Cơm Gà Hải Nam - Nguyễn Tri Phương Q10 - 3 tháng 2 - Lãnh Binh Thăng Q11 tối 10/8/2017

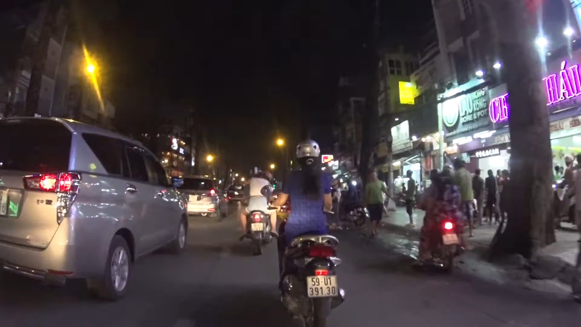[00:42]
Thái Ý Phương bên bên phải chúng ta các bạn. Đây, trước mặt của chúng ta là ngã tư Nguyễn Tri Phương và Bà Hạc.
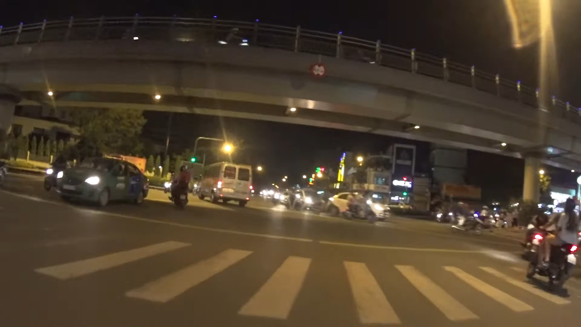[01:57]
Chúng ta sẽ quẹo trái nhá. Đây bây giờ ở góc trước mặt chúng ta đây,
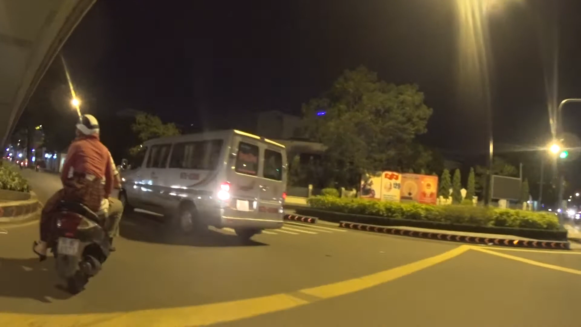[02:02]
phía bên tay phải này, đây là Ủy ban nhân dân quận 10 các bạn. Đây là cái chúng ta đang đi ở đây là bên hông của chân cầu vượt Nguyễn Tri Phương.
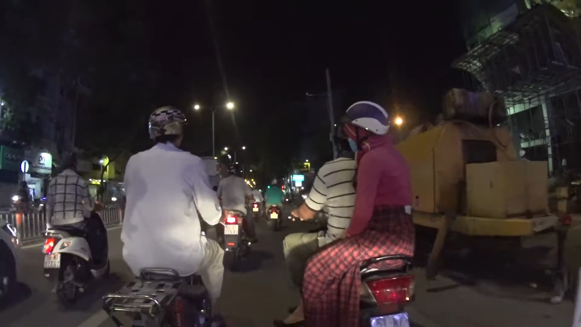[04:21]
Chúng ta vừa đi qua là ngã tư Lý Thường Kiệt và 3 tháng 2 các bạn.
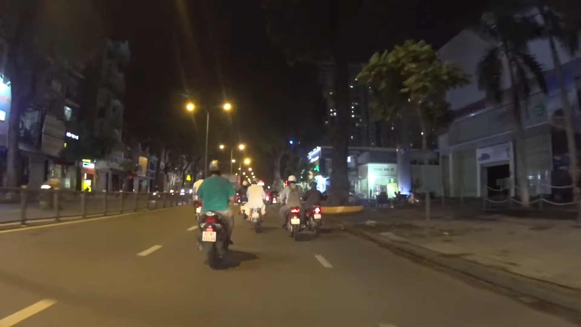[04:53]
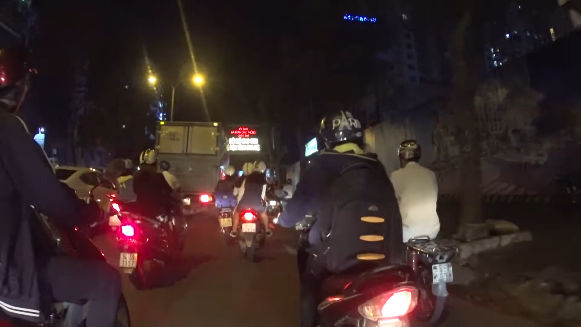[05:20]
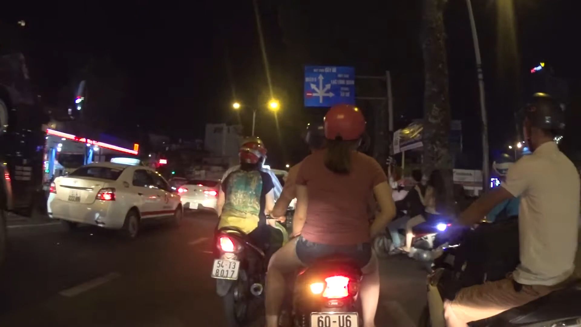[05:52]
buổi tối các bạn nhìn thấy là các đôi trai gái đi thì đi chơi thì,
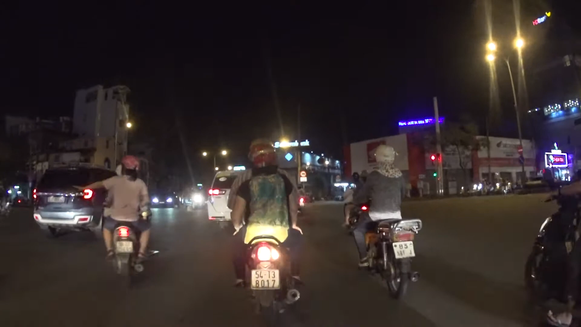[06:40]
Chúng ta sẽ vào đây là hướng đi về đầm Sen các bạn nhé.